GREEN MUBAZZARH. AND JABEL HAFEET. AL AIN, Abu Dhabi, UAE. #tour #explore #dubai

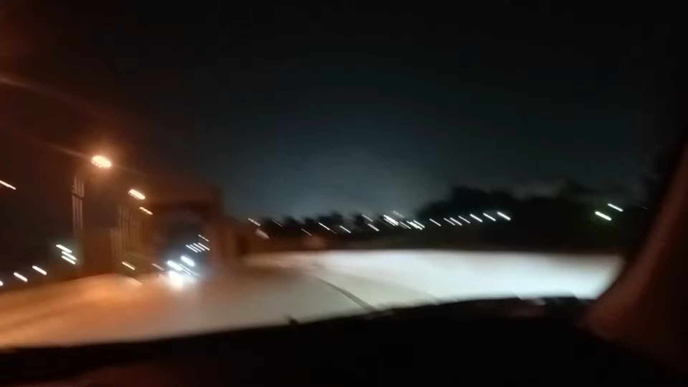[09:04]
This is the gateway of Mubazara.
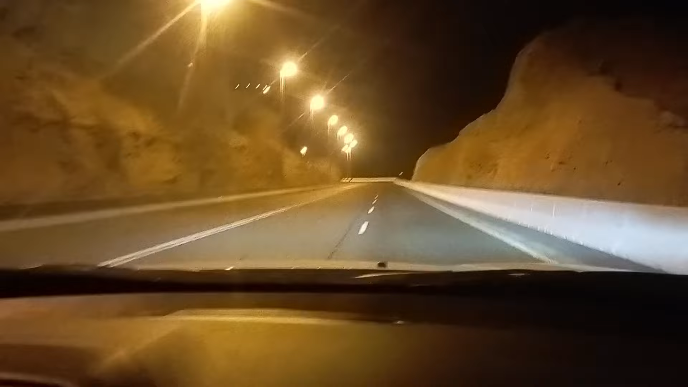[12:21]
Pero mas mataas pa ito. Oh, kita niyo yung taas, yung mga light doon sa taas. Doon, yung mga light doon. Taas pa yan, doon kami aahon. So, ayan. So nakakatakot. So konting kamali mo lang guys kapag nagda-drive ka dito ay hulog ka. Kaya kailangan pag nagda-drive ka dito firm yung alam mo talaga. Galing mo yung mga motor. Ang sarap mag-drive dito.